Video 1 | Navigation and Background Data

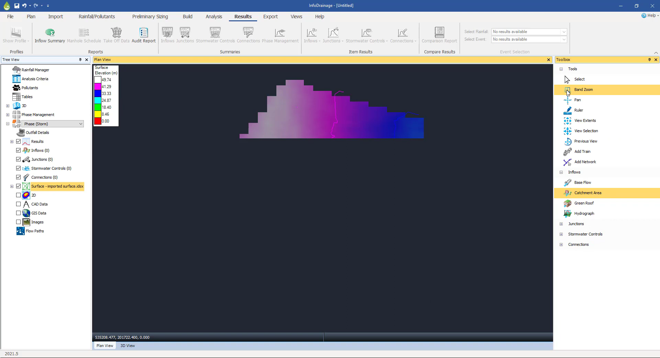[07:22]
Now, while we're here, this is a good opportunity to learn how to sort of pan and zoom around. And you'll see there is these buttons on the toolbox. If you can't yet see them, you just need to expand the tools. So we've got Banned Zoom that we would expect. Just, sorry, I'll just go back to the extents. So one advice is if you get lost at any time, just go to View Extents.
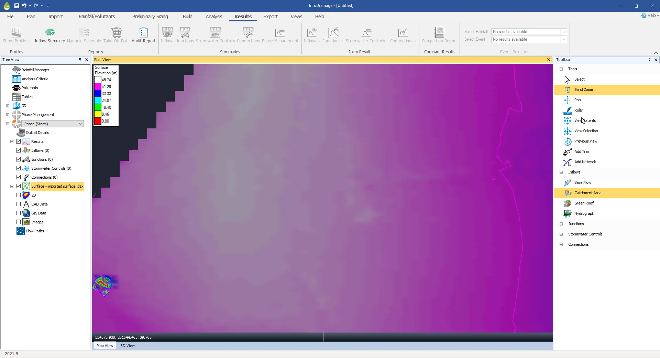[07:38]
So if you want to band zoom, just click and drag, draw out a little square, and we zoom into that point. We can also, as you'd expect, just pan around, just move around.
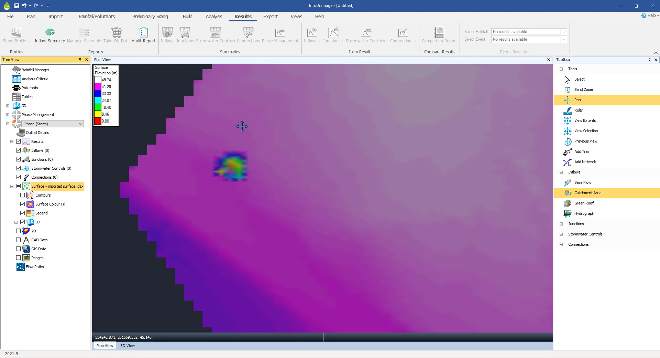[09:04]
It's a different color from the rest. Now I haven't investigated exactly why this is, but my guess is there's probably some data missing and depending on your data source, it may be recorded as a level of minus 999, something like that. So because of that, it sort of produced a sort of local sync and we've got this big hole in the data.
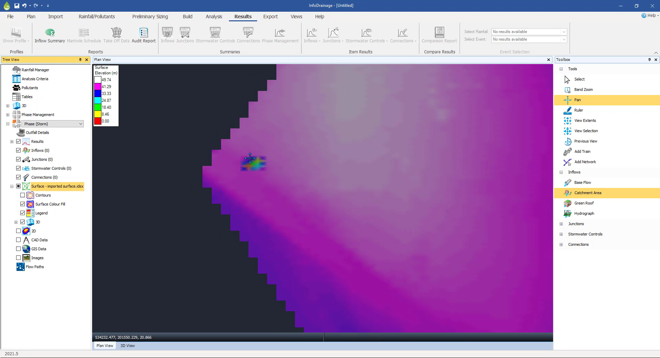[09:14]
So it's messing up our thematic map of our surface.
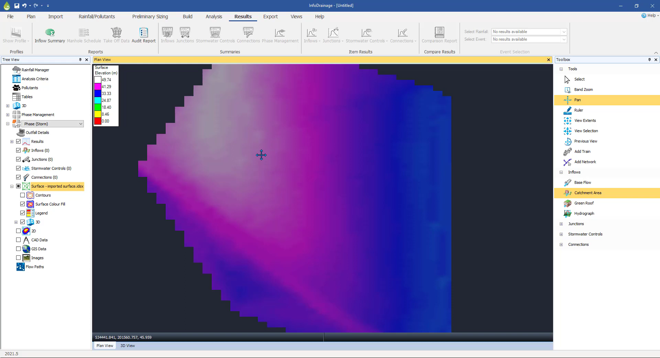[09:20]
So one of the first things that we want to do is to delete that area. So the way that we do that is go into right-click and edit the data from here, go back into this and then you've got this option to trim the data.
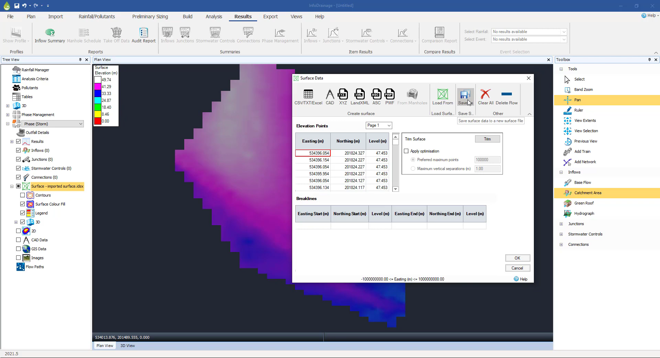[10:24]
That'll take some time. But then trim it down and keep only what you want. Then save it as an info drainage specific format. And then whenever you come to work with it again, you will just load it in and it'll be very quick to load and move around. So I'm going to trim this data. It gets me through to a dialog like this, which matches my surface data. You can see here, these are all the individual X and Y points or eastings and northings. Now, when it comes to trimming, one of the slight sort of anomalies with this is we are selecting the bit that we want to keep, not the bits that we want to discard.
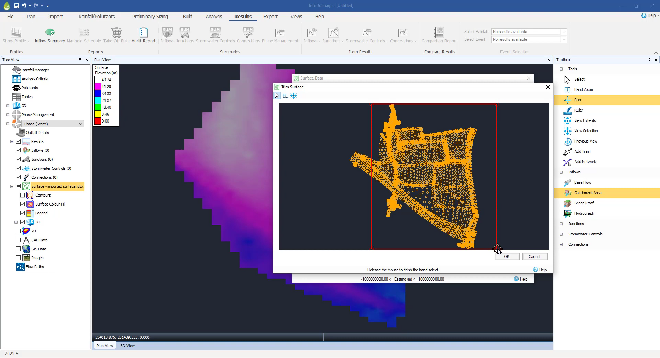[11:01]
So can you sort of click in the top left-hand corner here and then draw out a square, which covers most of it, but misses out that bit in the far west because there was some problems with the data there. So that's the bit we're going to keep. Press OK. Press OK again.
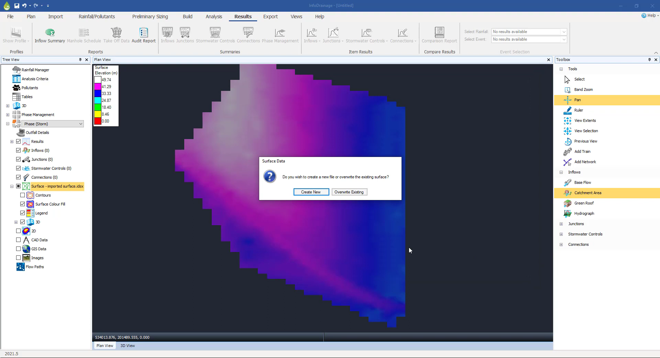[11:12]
And we should see we're going to overwrite this existing one. It's always asking us. So we've got a reduced data set, but it's chopped out that bit that didn't make a lot of sense there.
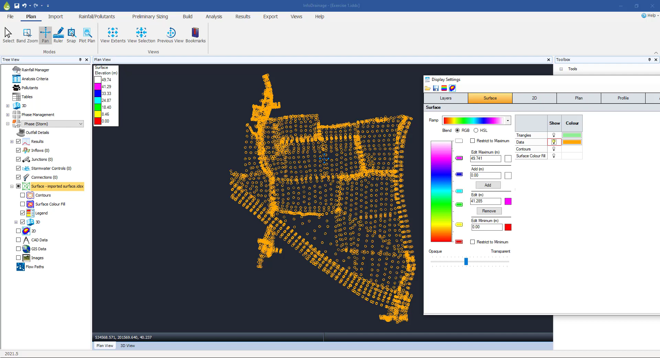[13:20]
And just so you understand what the software is doing kind of behind the scenes is it forms a series of triangles, a mesh, uh, based on those points.
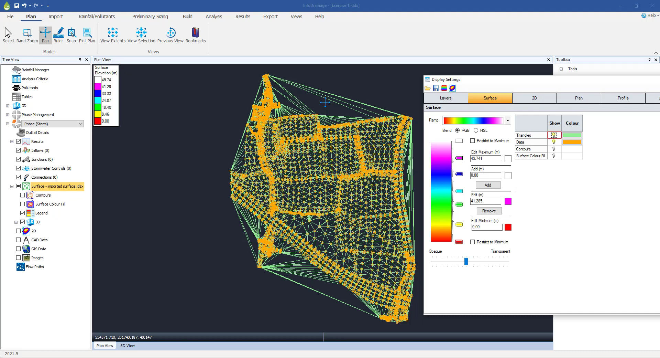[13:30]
And then anywhere at all within the boundary of this surface, it will be able to calculate a level based on linear interpolation. So where the points are very close together, it's very easy to, uh, you know, you've got the three levels there. It's interpolating between them, weighted averages to give us the level at any point, um,
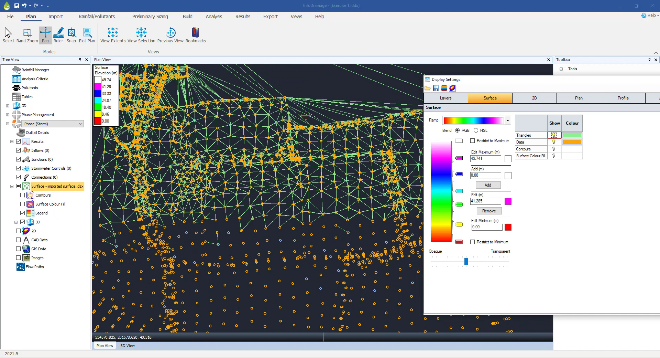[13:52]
where we haven't got so much data, the triangles are larger, the mesh elements are larger. Um, so we have a lesser accurate estimation of the level at these points when your data points are further apart, but that's what it's doing behind the scenes.